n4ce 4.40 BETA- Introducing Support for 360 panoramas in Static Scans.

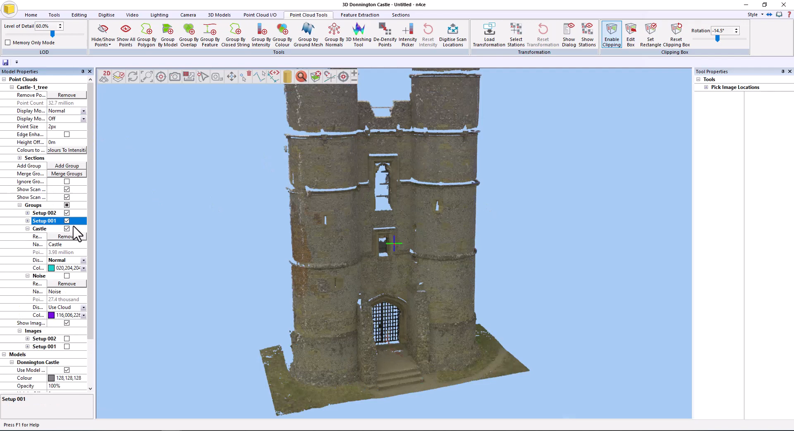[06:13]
back on and this time I'm going to turn the castle off and I'm going to reset the clipping box okay
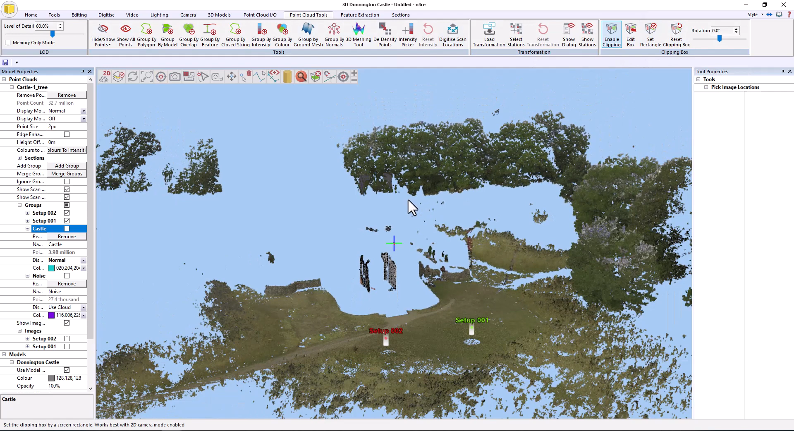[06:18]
and I obviously don't want that information there so
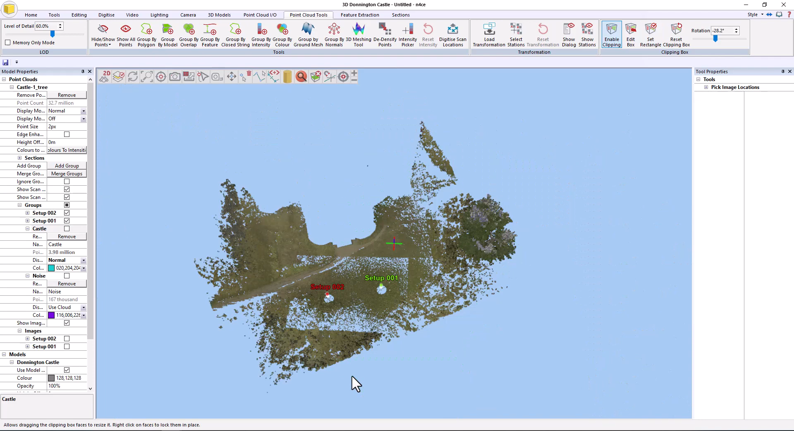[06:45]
like that obviously I don't want the tree involved I don't necessarily need to
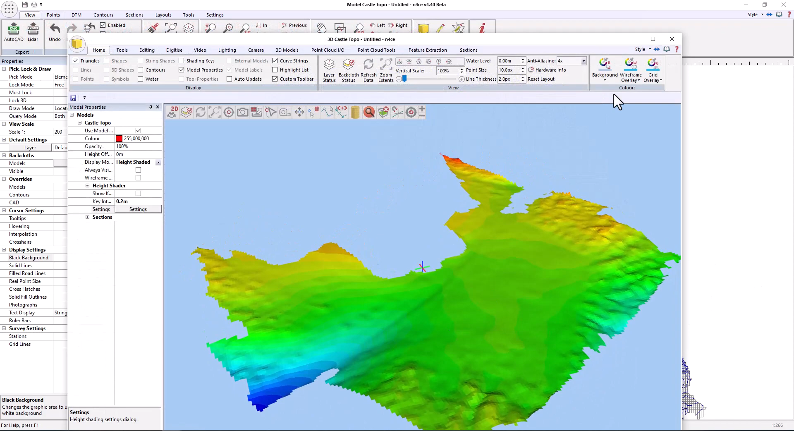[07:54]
linear features say that from the path for instance here's the path
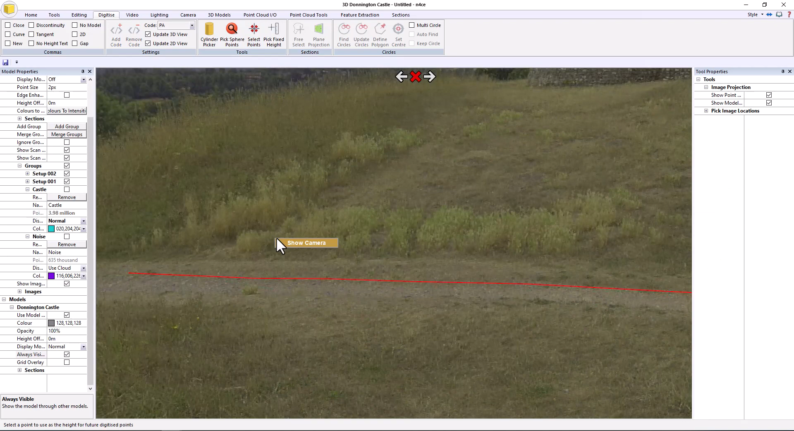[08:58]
okay so if I close that you can see now that's where that lies
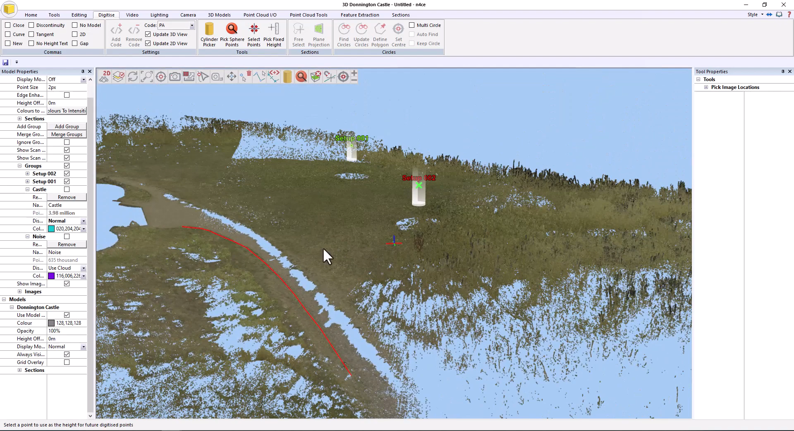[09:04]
I can't quite pick up the edge of the path from the other views because it's actually obscured slightly
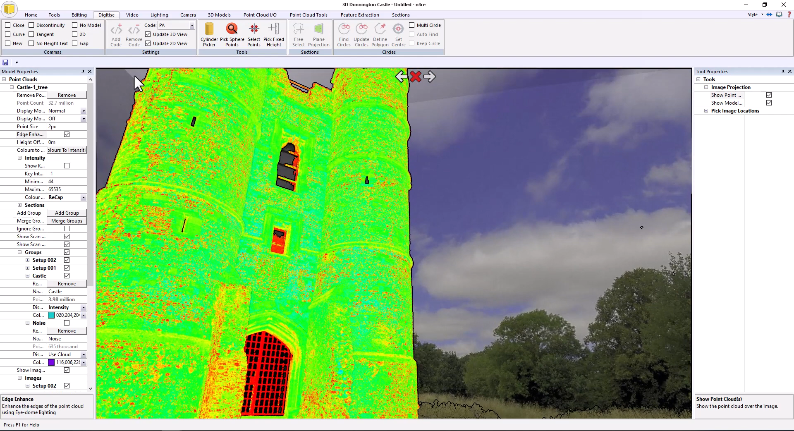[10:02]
we can use this same view to section information if we'd want to so if I go to sections if I just go z it will snap
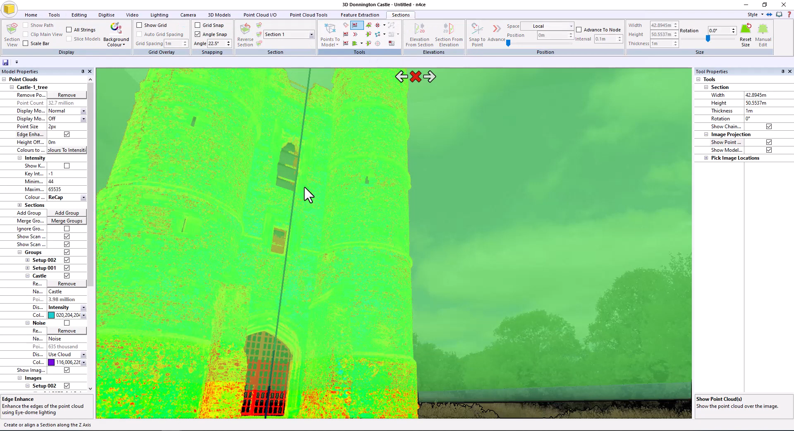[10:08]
the z plane right the entire way through the site if I just say no I want to say 10 by 10 and only obviously
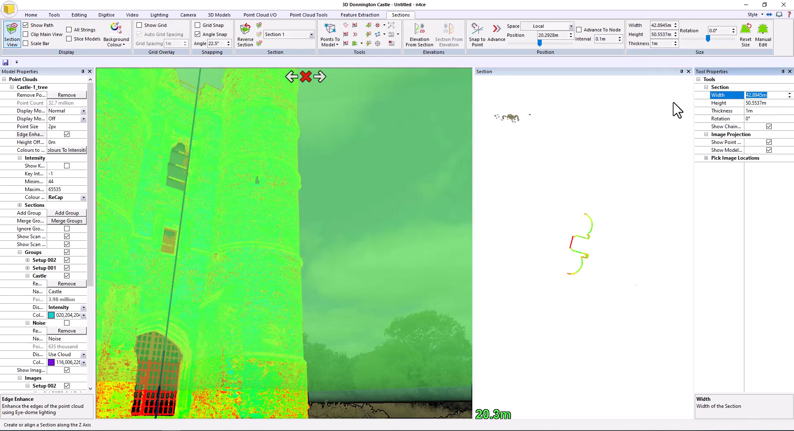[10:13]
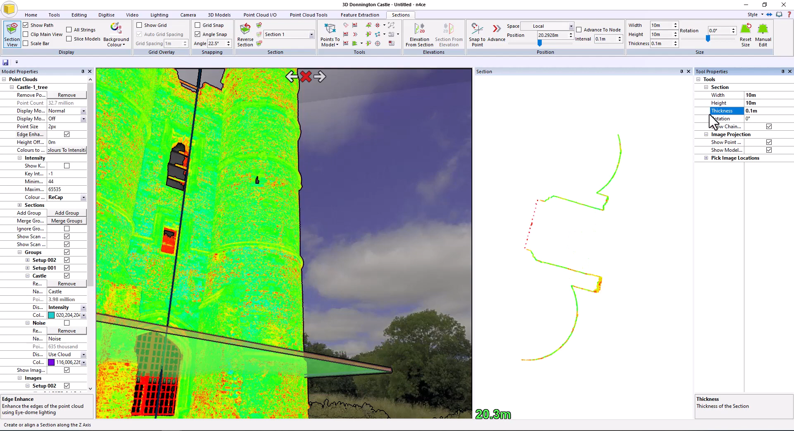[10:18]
the skinny bit skinny section I can then control the section from in here
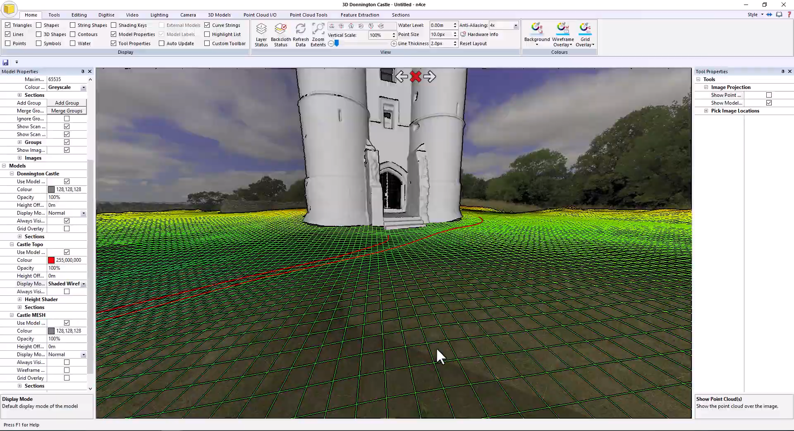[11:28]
I'll see it overlaying quite nicely if I do put the point cloud on and just
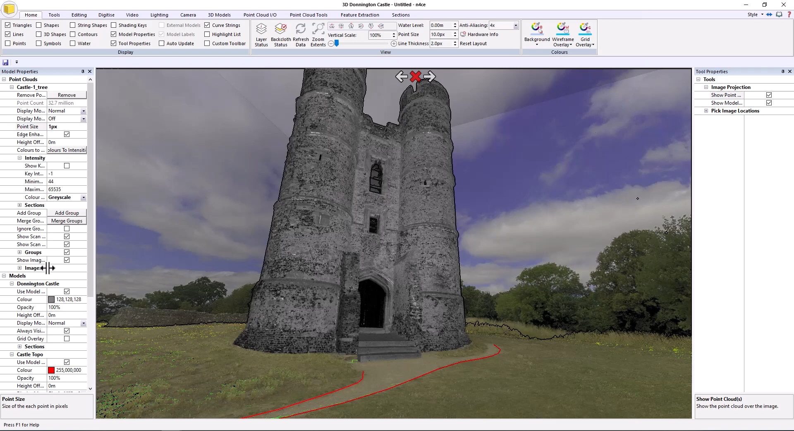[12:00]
it'll disappear and now I can see the mesh which represents the solid model obviously
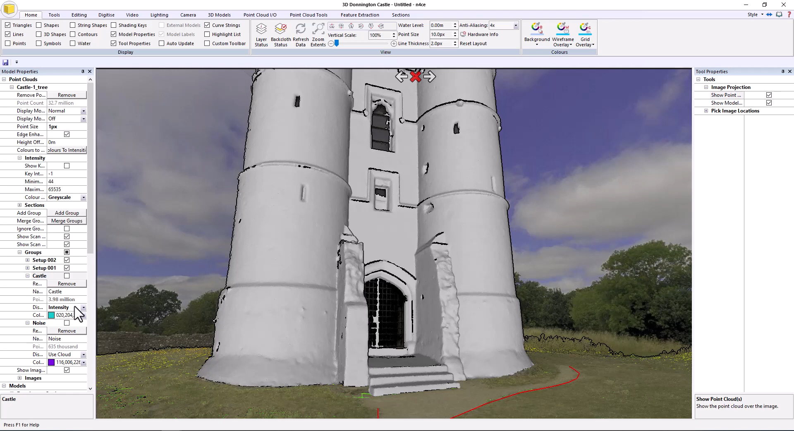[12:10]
so under here I can now say so for instance wireframe you can look at it like that
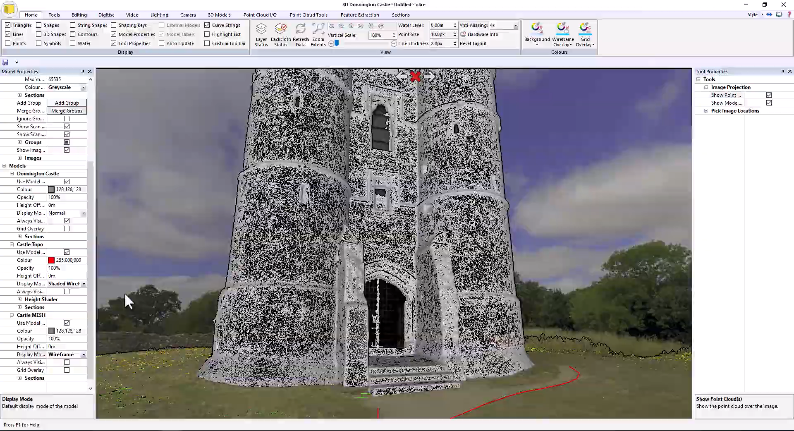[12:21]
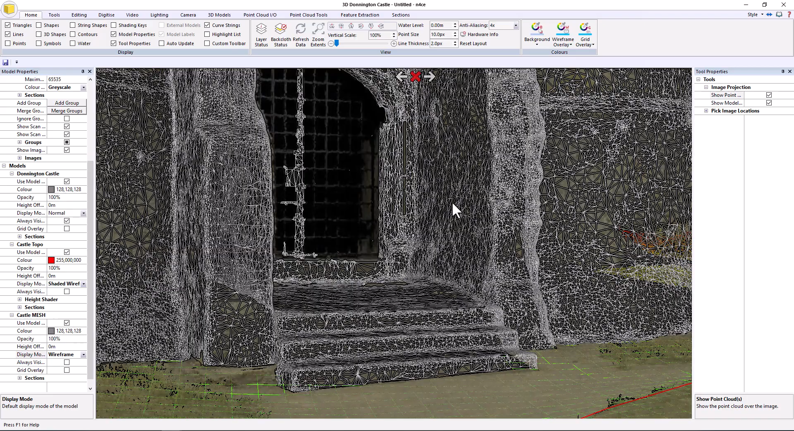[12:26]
all overlaid in the same view as everything else put the section back in
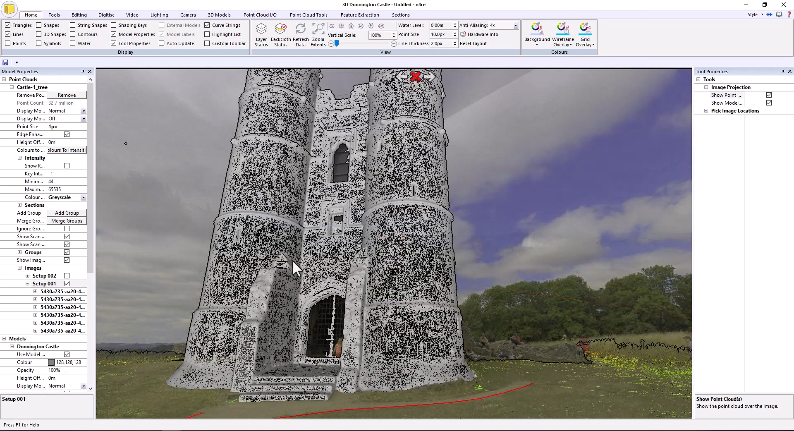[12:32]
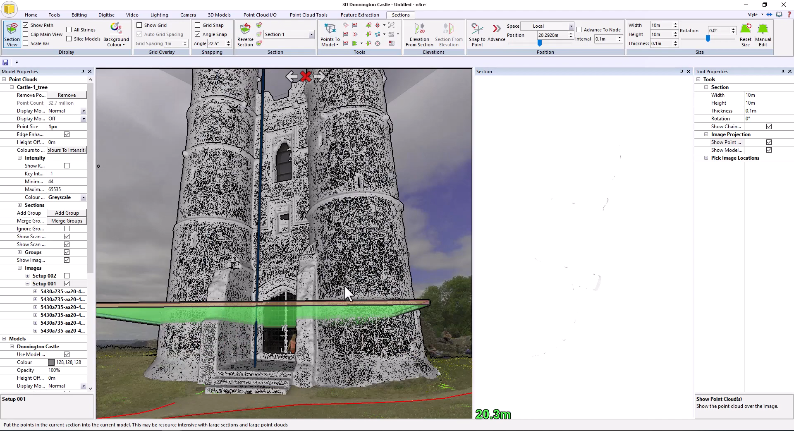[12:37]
and obviously because it's a model I can then say slice models
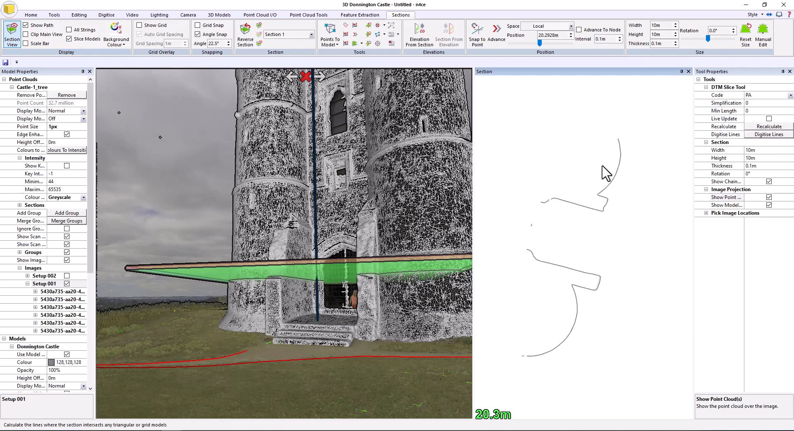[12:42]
and then you'll see a nice line if I turn the point cloud on as well we'll see how the two interact make the point cloud a bit thinner okay so the live update ticked you can see as I right click